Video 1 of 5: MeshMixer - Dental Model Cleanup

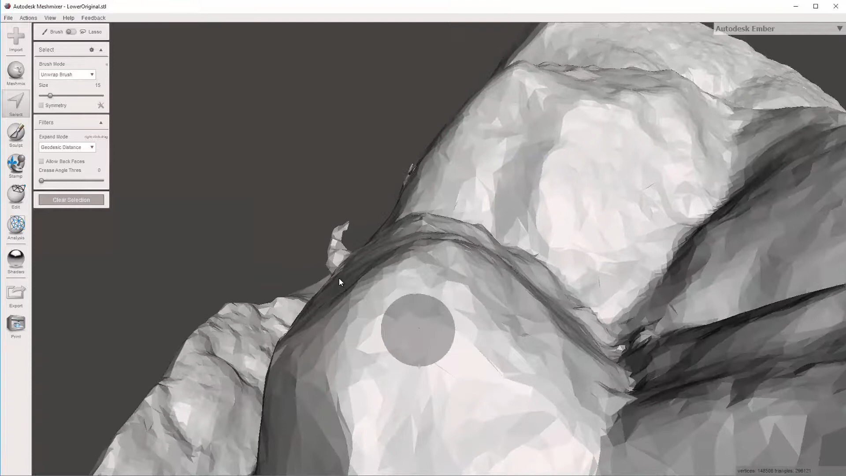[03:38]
As opposed to actually going through here and using my little round tool, I'm going to draw a line.
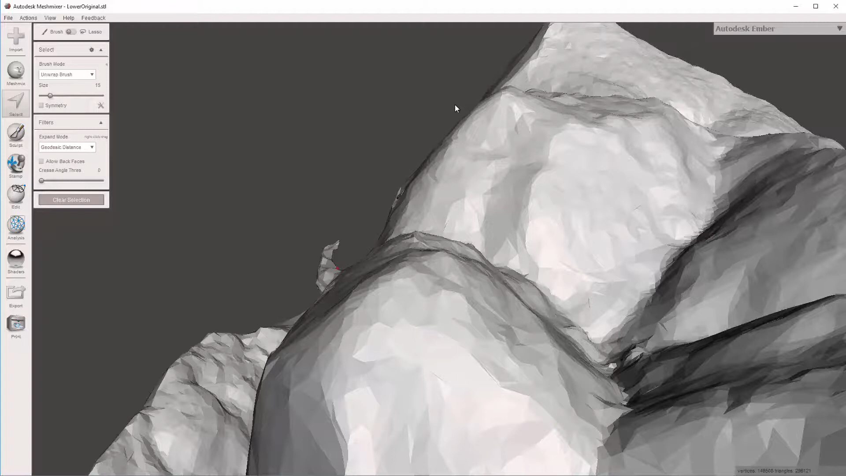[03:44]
Now I'm going to show you a couple different ways to do this. If I do this, notice the arc path that I'm taking.
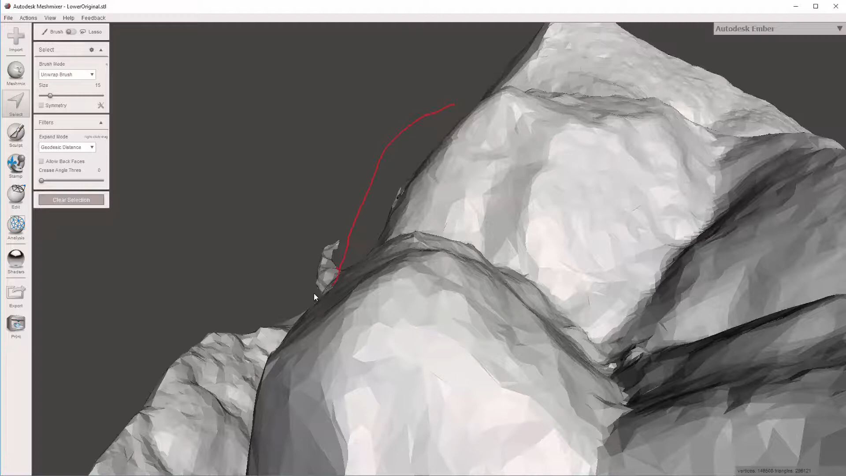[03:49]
Now it didn't know which side to take.
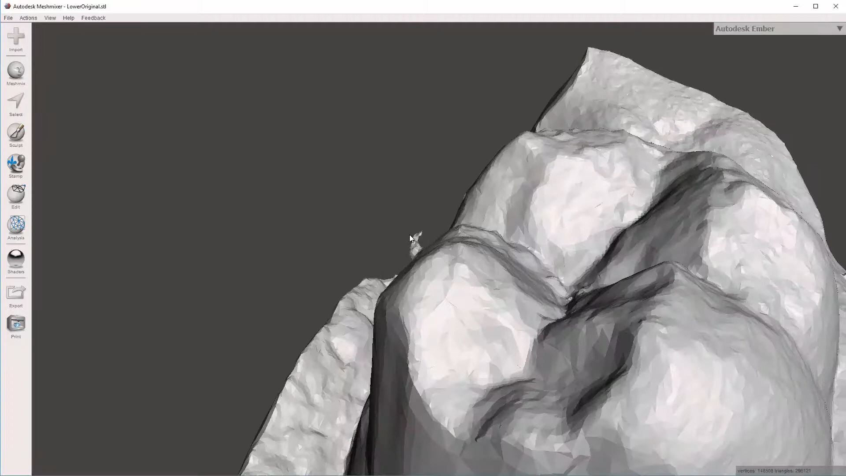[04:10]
hit S to select, and start my line up here. And then bring it right up.